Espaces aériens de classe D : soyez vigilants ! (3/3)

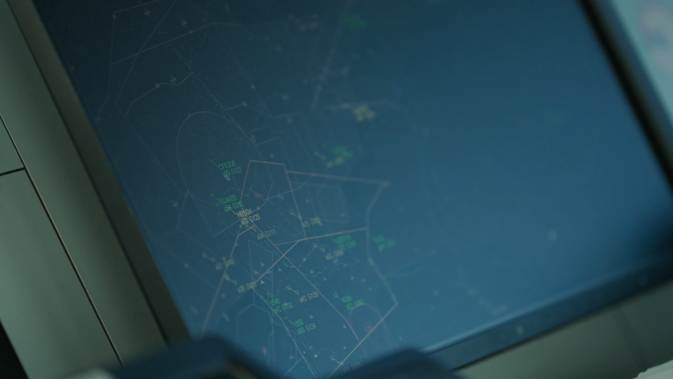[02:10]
De son côté, le contrôleur aérien contacte le pilote du SR-22
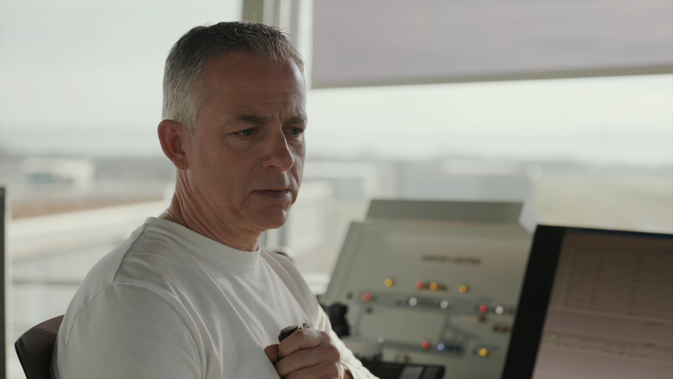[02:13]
et lui demande s'il se dirige réellement en direction du point de cheminement Victor.
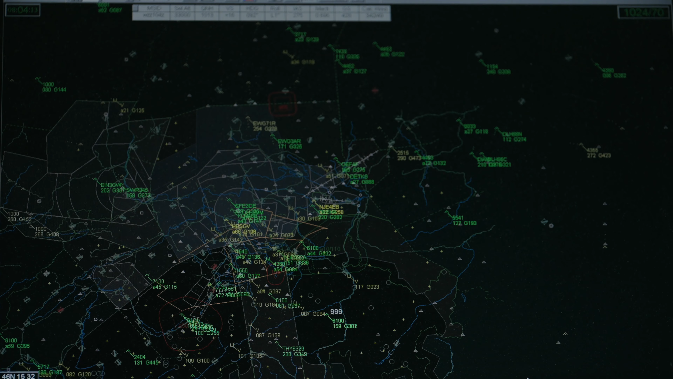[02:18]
Il a en effet remarqué un changement de cap sur son TASD.